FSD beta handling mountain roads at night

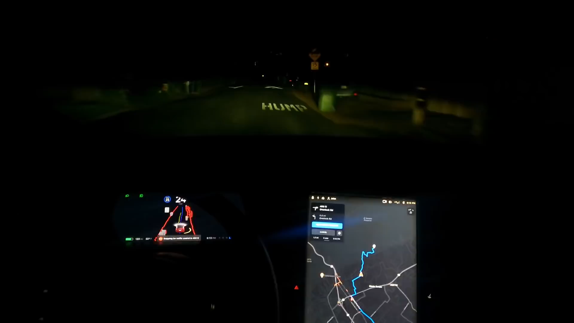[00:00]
Speed bump coming up and it slows up. Dropped to 17 miles an hour. That is awesome. So, going up all these streets. I have adjusted it down to 20 just for my own personal, you know, especially at night, it's harder to see things.
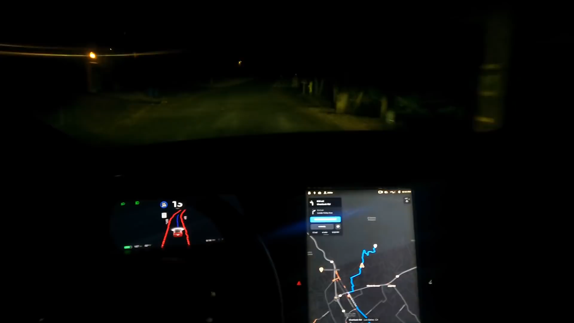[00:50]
It's taking it like a champ.
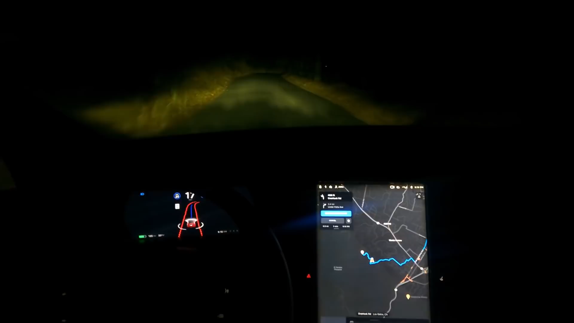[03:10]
You know, it's interesting, so the speed limit's 20, right? Or at least that's what I have it at.
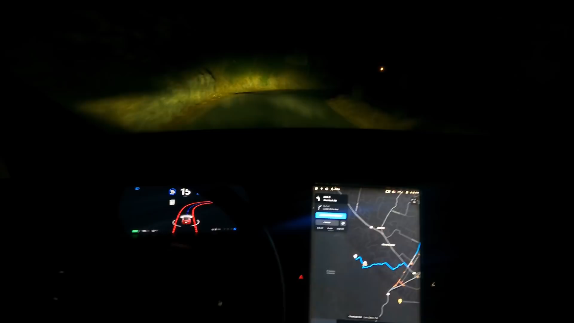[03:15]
And it's not even going 20 because it knows the complexity of these turns.